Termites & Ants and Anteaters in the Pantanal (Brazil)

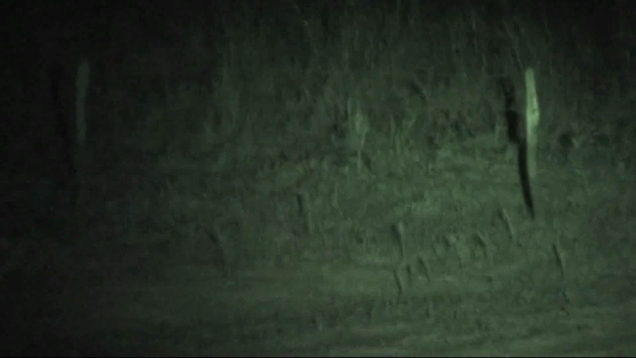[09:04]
The problem with the ant eaters is they are nocturnal.
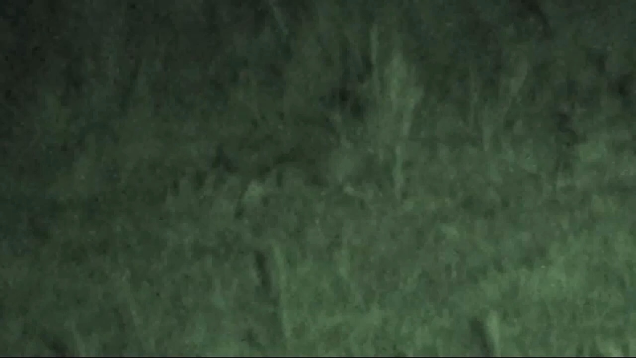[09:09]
I've got my infrared camera out. And where you see that movement, that is a lesser ant eater. A smaller ant eater called a tamandua. And the tamandua, you can see him walking around a little bit there. His schnoz is out front and he's got very powerful shoulders and arms.
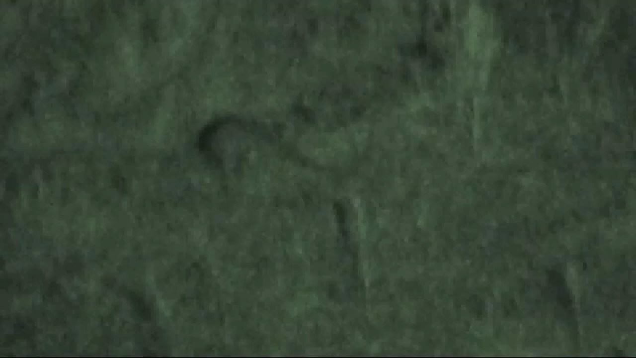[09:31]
And he can kind of sit back
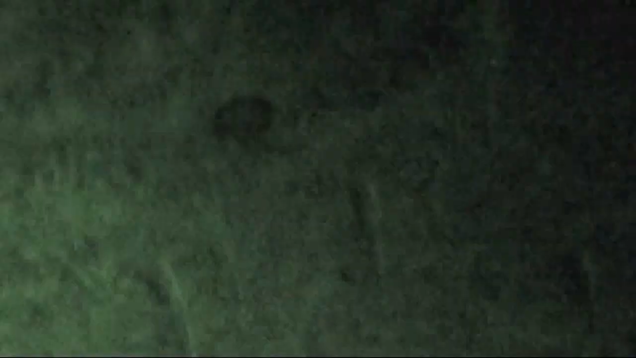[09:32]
on two legs and use those arms to break into the ant nest or termite nest.
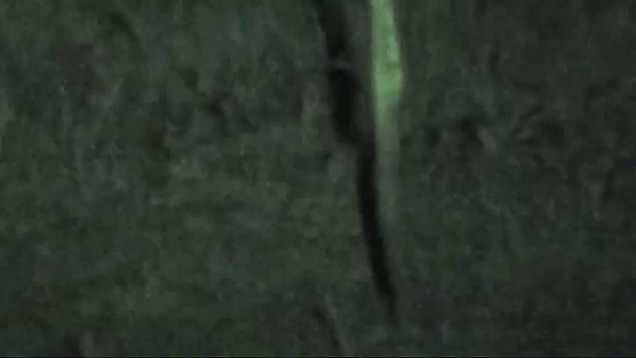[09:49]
this animal is not reacting to the light that we're shining on.
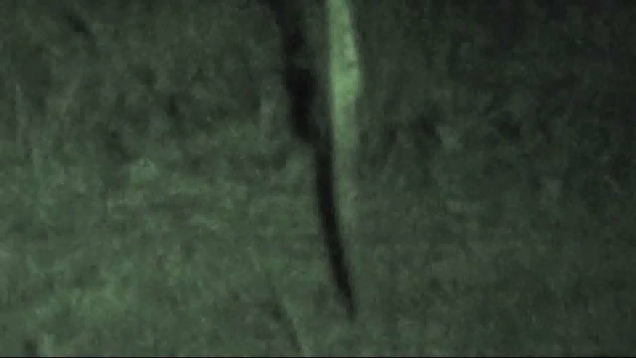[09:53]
Because he's so very far away, we're having to use a spotlight. But as he gets used to it, he'll pay less and less attention to it.
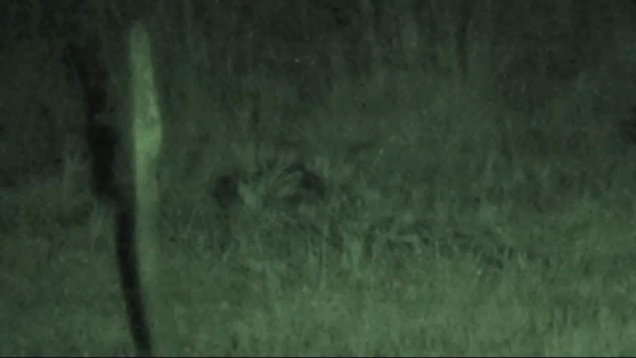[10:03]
And he'll actually come towards us a little bit. The way we found this animal was somewhat interesting.
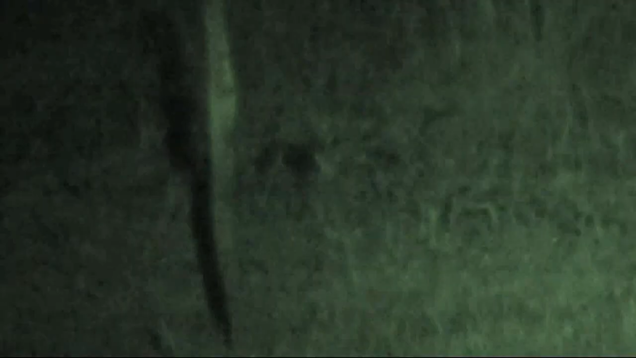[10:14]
We all piled into what I call a cattle car. That is, it's a truck that's got an open back on it.
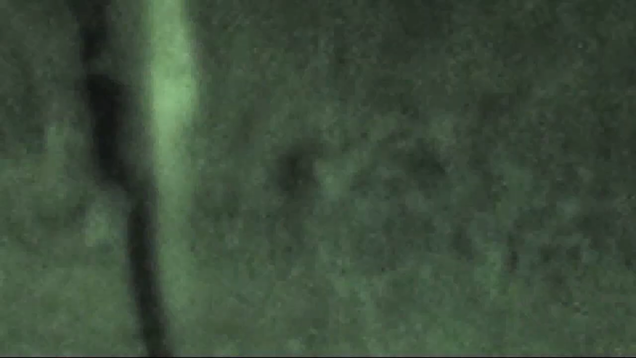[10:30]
scanning, looking for eye shine on either side of the vehicle.
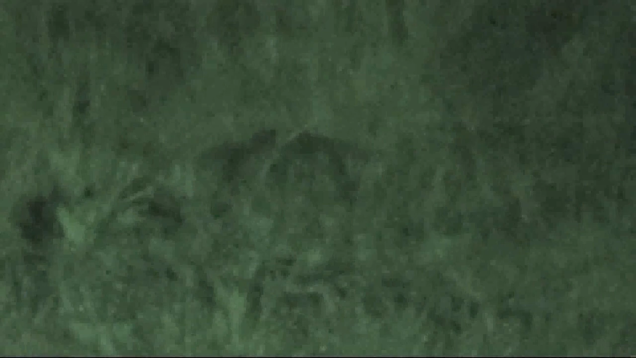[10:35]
You can see the Tamandua's eye shine there.
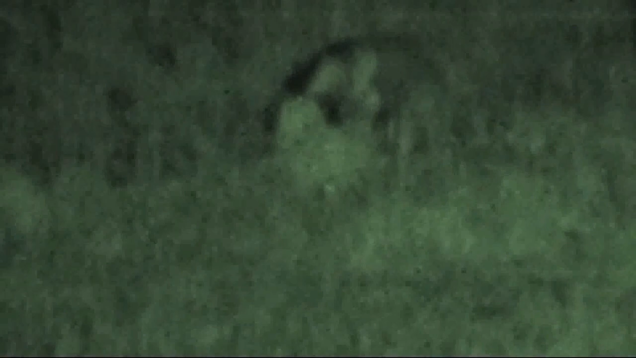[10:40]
And when he sees the eye shine, they stop the vehicle and we all get a chance to look at the animal.
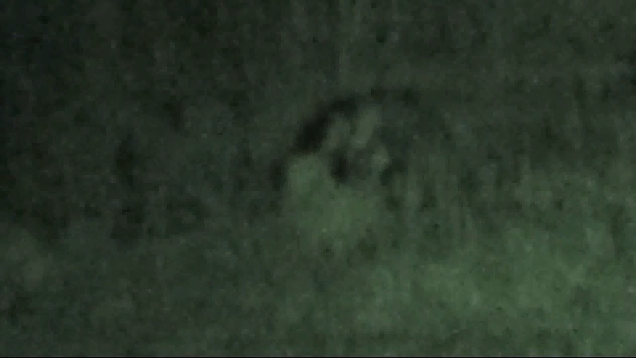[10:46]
Now the problem of course is, we're not terribly close to the animal and it's dark outside and it's really hard to see. So what you're seeing on film through the infrared camera is about as good as anybody got.
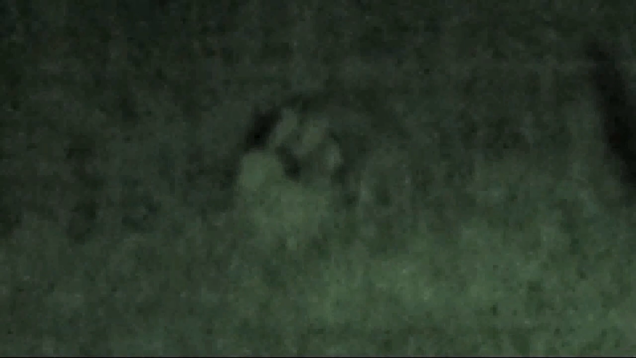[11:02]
Unlike giant anteaters,
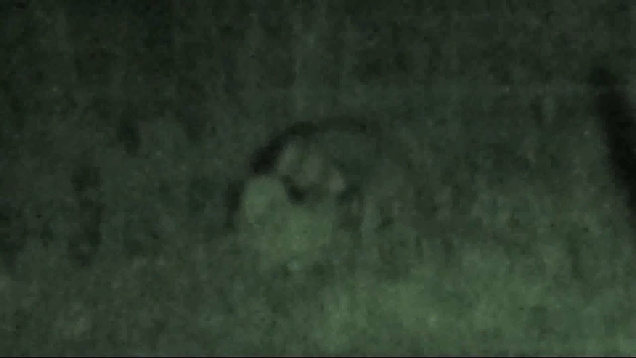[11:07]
Tamandua are small enough to be able to climb trees and get termites that have built their nests up in the trees.
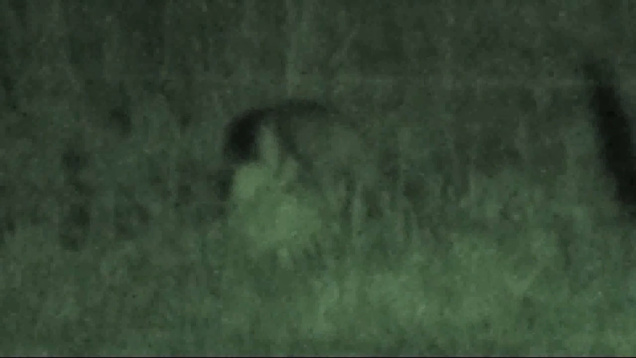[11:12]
Despite the fact that it's night and it's difficult to see, this is really some of the most exciting footage for me that's in this particular movie. And the reason I say that is because it's really, really difficult to get anything this good. Here you have a Tamandua actually on a termite nest trying to clear it out.
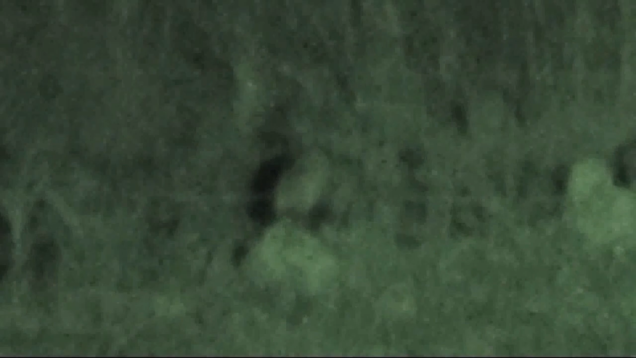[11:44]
The greater and lesser anteaters are of course closely related, but the armadillo, which also eats ants and termites, is also a relative of theirs. And the armadillo in the Pantanal can be a giant armadillo. Giant armadillos can get up to around 180 pounds,
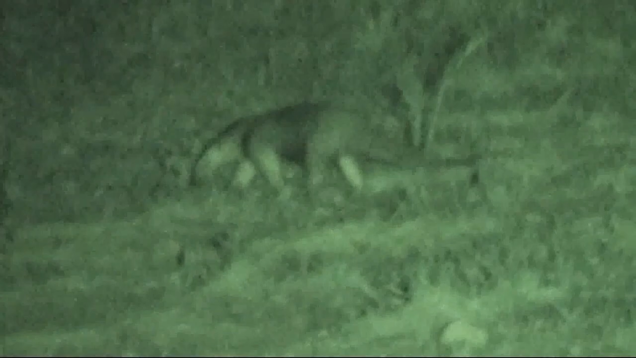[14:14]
hill and they start working on the ants or termites, cleaning them out. At some point they stop before they destroy the entire colony.
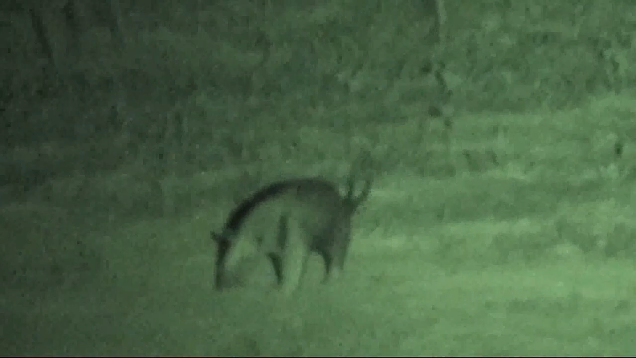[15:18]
Now it looks to me like there's no doubt in my mind at least that this tamindua was somehow driven off of that nest that it was on. I don't know how it was done, however.
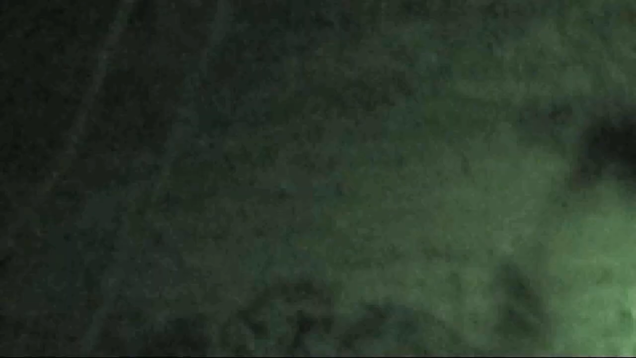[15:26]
I don't know what kind of defense the ants or termites mounted.